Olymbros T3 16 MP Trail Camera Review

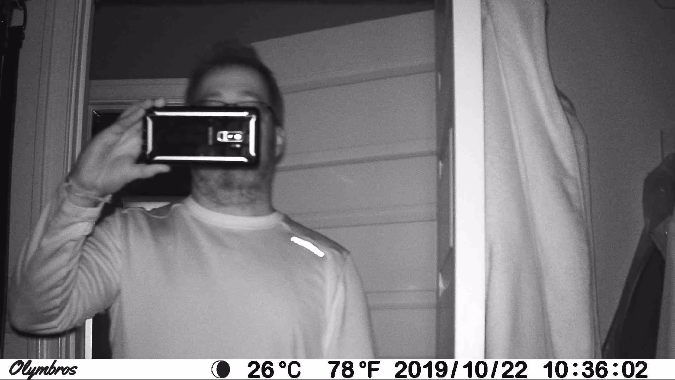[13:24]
as you guys can see right there, this is a glow camera.